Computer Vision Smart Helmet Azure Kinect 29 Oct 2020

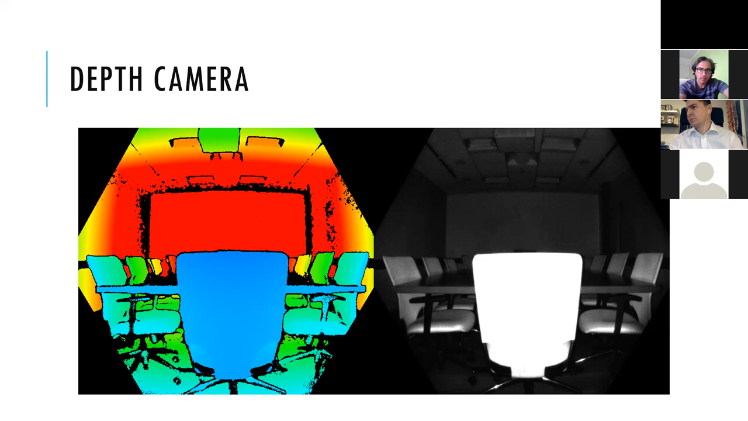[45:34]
reading is proportional to the amount of light return from the scene so this is why a closer object is lighter as you see the white back of the chair and the other one is darker and are a bit on the back okay
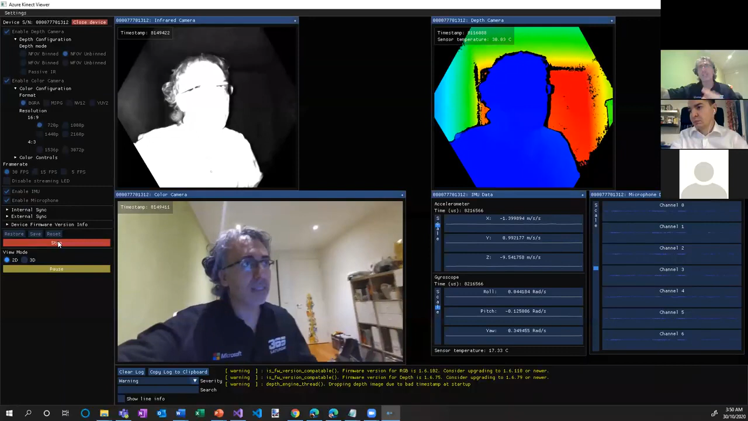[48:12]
see on the left right hand that the the the near higher the infrared the clean higher with the
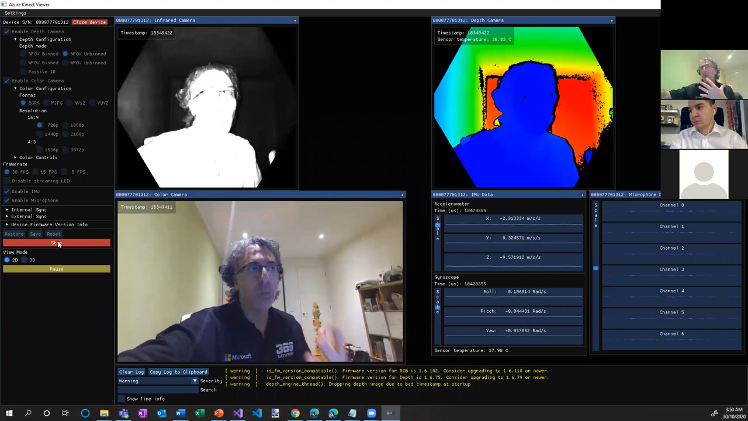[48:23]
white and black so white is closer and the black is a bit more distance here we see how we change colors depending on on the distance of the depth
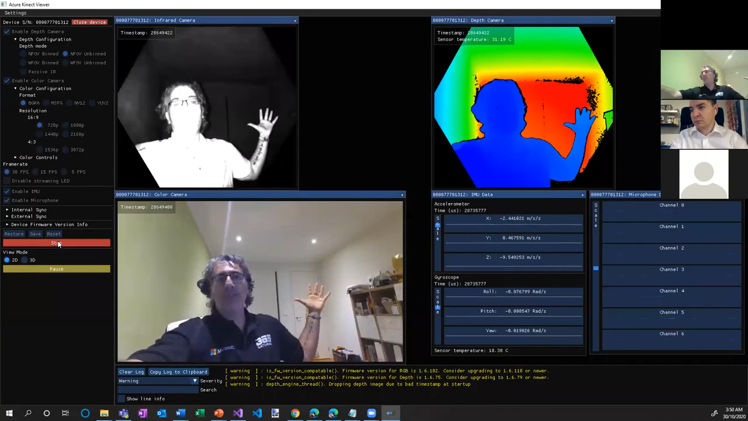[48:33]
and then on the right hand side the depth map in uh in a color pixels where again each pixel is a different
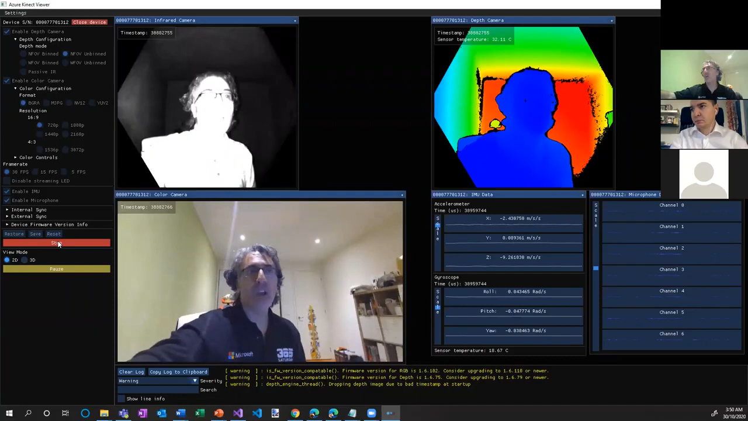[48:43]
color defines the distance and then you get obviously the normal camera in there and then you see on on the bottom right
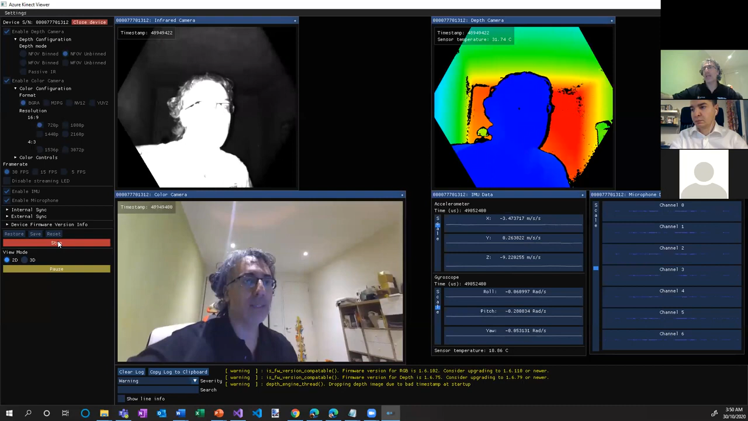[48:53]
accelerometer xyz the gyroscope and also the mic mic okay i'm not using that mic now so you see it's all flat i'm using the other mic from my laptop so
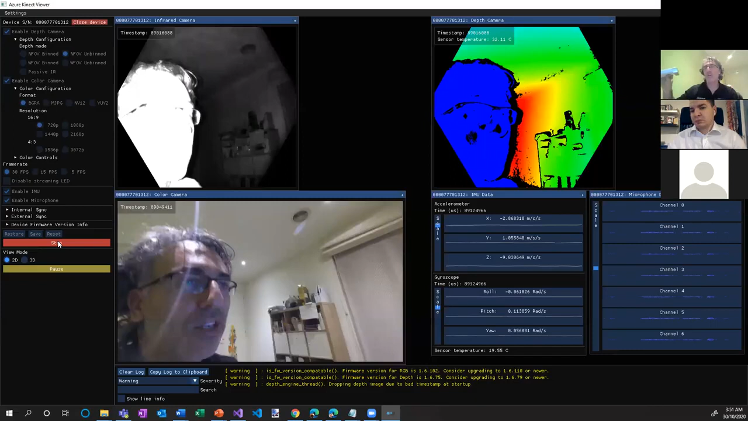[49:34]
idea of how the accelerometer just react to to